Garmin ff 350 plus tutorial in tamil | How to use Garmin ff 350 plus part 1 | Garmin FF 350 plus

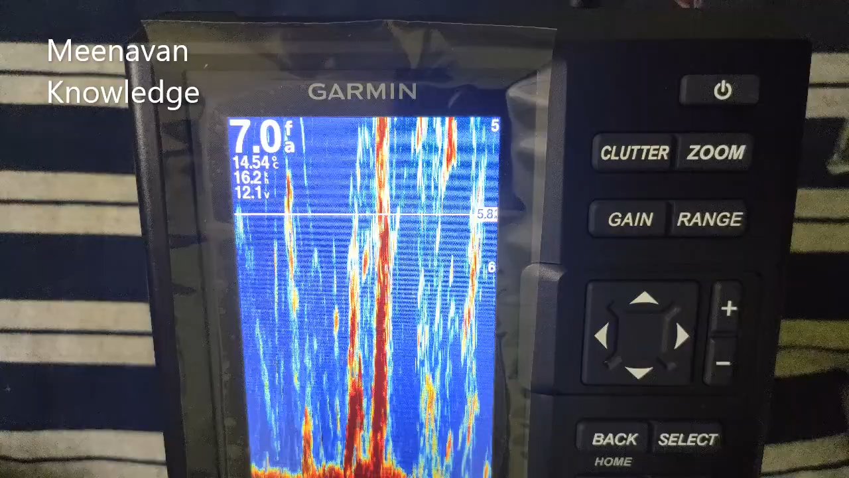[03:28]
On screen: depth 7.0 fa
கடல்ல இருக்கிற எல்லா ஐட்டத்தையும் கீழே என்ன இருக்கோ அதை கம்ப்ளீட்டா கேப்சர் பண்ணிட்டு வரும். இது எல்லாமே தர.
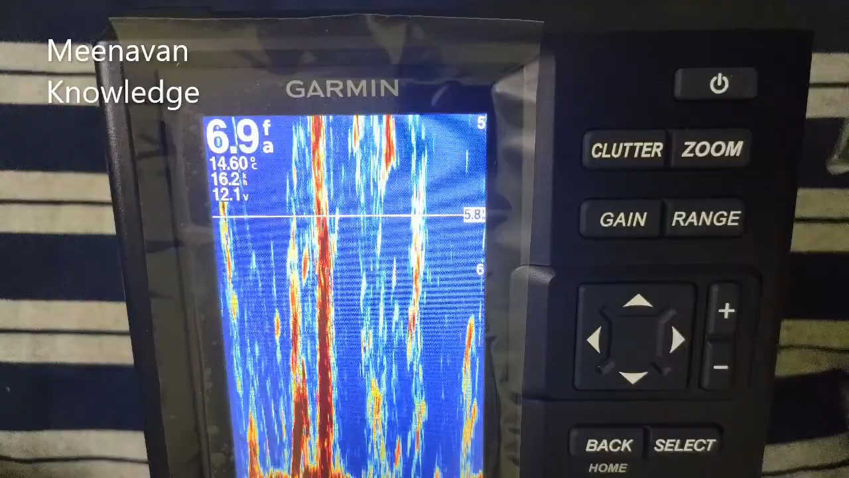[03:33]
ஸோ இது நீங்க ட்ரெடிஷ்னல்ல பாத்தீங்கன்னா எந்த ஹெட்ஸ்ல இருக்குன்னு உங்களால பார்க்க முடியும். 77 இருக்கு.
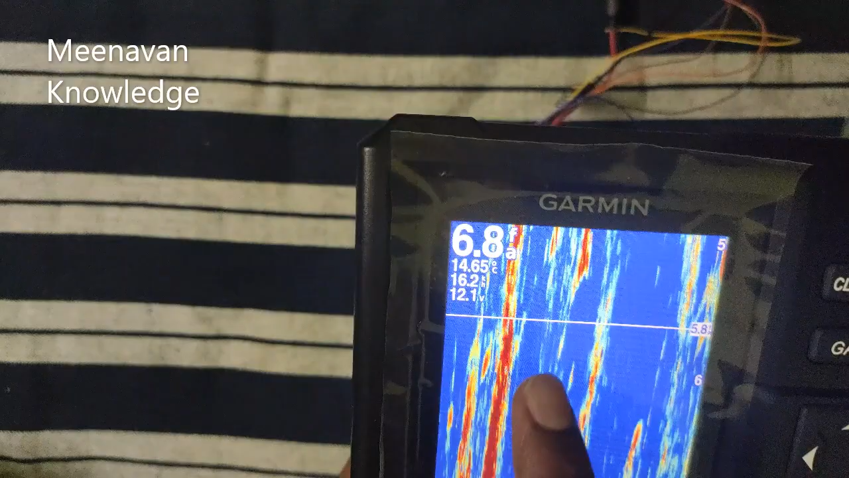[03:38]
இந்த இடத்துல உங்களுக்கு என்னென்ன இன்ஃபர்மேஷன் வருதுன்னா பாகம் வரும், எவ்வளவு கிலோமீட்டர் ஸ்பீட்ல போறீங்கன்னு வரும்,
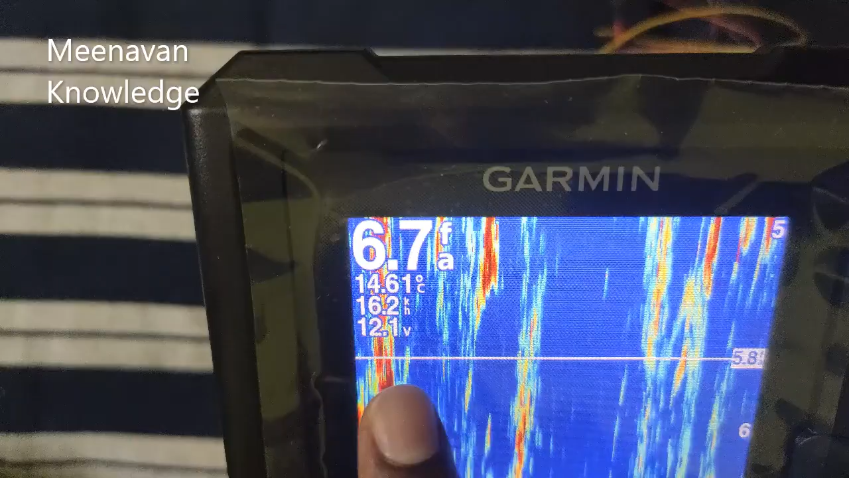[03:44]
On screen: depth 6.7 fa, water 14.61°C
உங்களோட பேட்டரியோட வோல்டேஜ் வரும், அதுக்கப்புறம் நமக்கு வாட்டரோட டெம்பரேச்சர்.
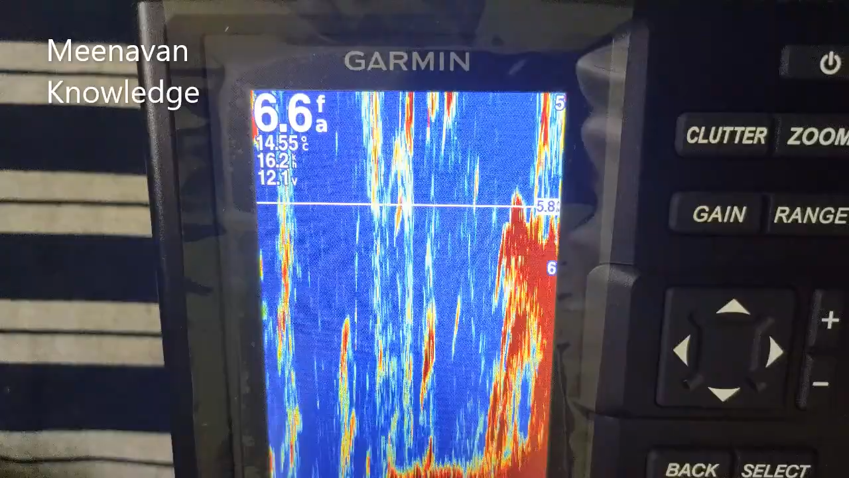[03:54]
On screen: depth 6.6 fa, water 14.55°C
ஸோ இது எல்லா டீட்டெயிலும் இதுல வந்துடும். இப்போ பாருங்க உடனே இங்க வந்து கூடுது.
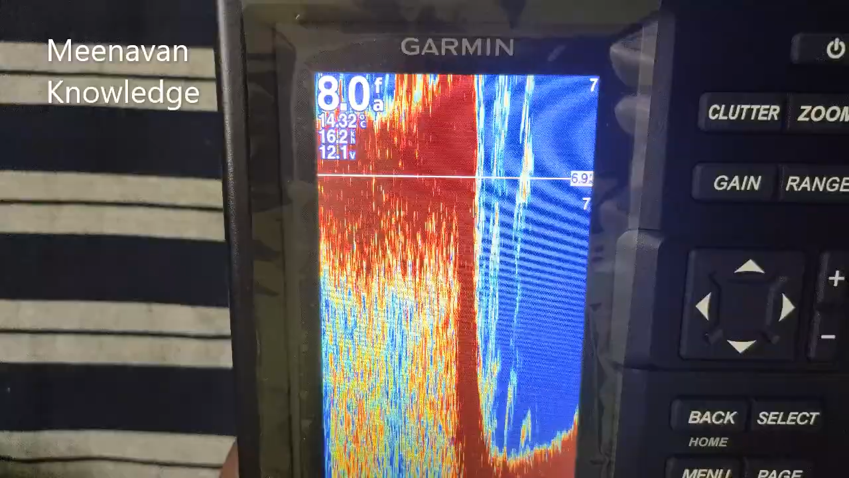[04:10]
On screen: depth 8.0 fa
இதுதான் ஃபிஷ் பாயிண்டர். ஃபிஷ் பாயிண்டர் நீங்க யூஸ் பண்ணா கம்ப்ளீட்டா உங்களுக்கு எல்லா டீட்டெயில்ஸும் கம்ப்ளீட்டா பார்க்க முடியும்.
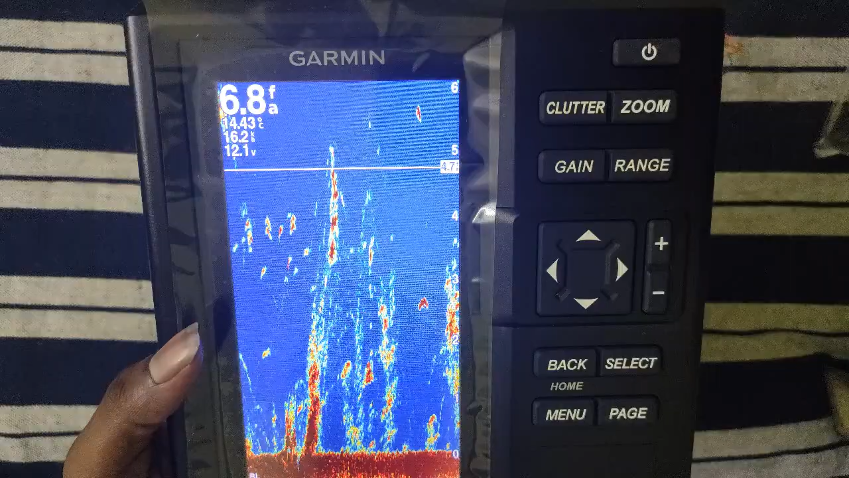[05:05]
On screen: depth 6.8 fa
சோ நம்ம இப்போ வந்து ஜூம் பத்தி பார்க்க போறோம். இப்போ நீங்க ஜூம் கிளிக் பண்ணனும் பாத்தீங்கன்னா ரொம்ப ஆப்ஷன் இருக்கு.
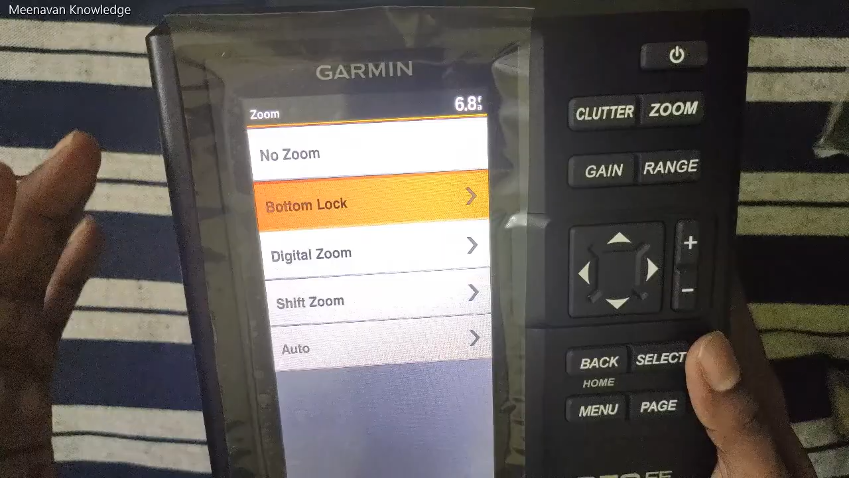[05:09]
நோ ஜூம், பாட்டம் லாக், டிஜிட்டல் ஜூம், ஷிஃப்ட் ஜூம், ஆட்டோ அப்படினு சொல்லிட்டு.
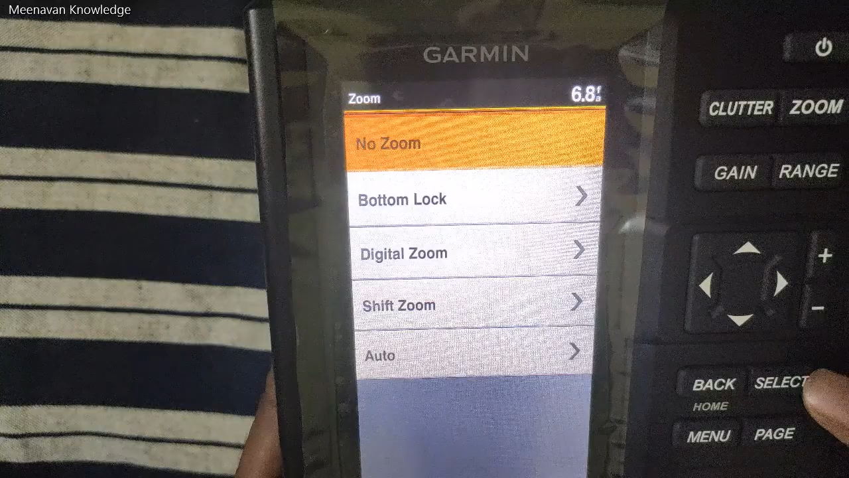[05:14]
நோ ஜூம் வச்சீங்கன்னா உங்களுக்கு எதுமே தெரியாது. நார்மலா எப்போதும் உங்களுக்கு ஃபிஷ் ஃபைண்டர் எப்படி இருக்கோ அதே தான் காட்டும், அதே டீடைல்ஸ்.
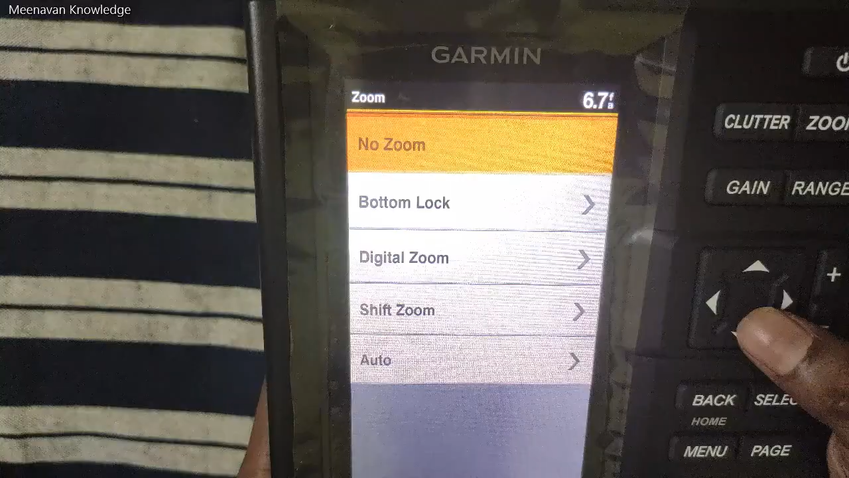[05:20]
இப்போ எனக்கு வந்து கீழே உள்ள பாட்டம் இதை மட்டும் நான் தெளிவா பார்க்கணும். இப்போ வந்து டிஜிட்டல் ஜூம், ஒரு நிமிஷம்,
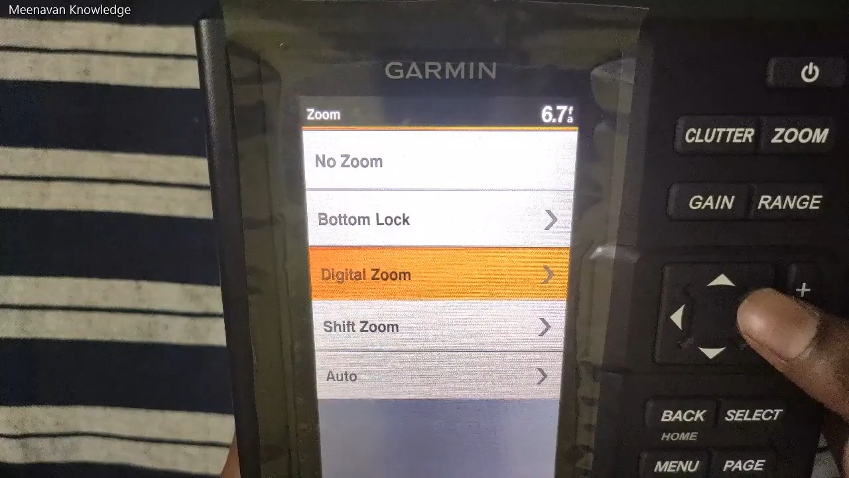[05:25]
பாட்டம் லாக் வச்சுட்டு நீங்க கிளிக் பண்ணீங்கன்னா உங்களுக்கு இந்த மாதிரி ஆப்ஷன்ஸ் காட்டும்.